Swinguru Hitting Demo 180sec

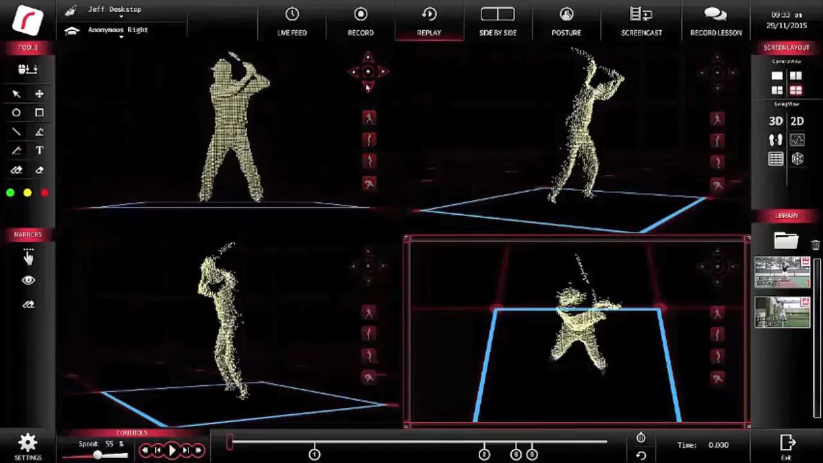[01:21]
and you can change these views with these selection icons inside of each camera view. You can also rotate each of the images in any direction up to 270 degrees.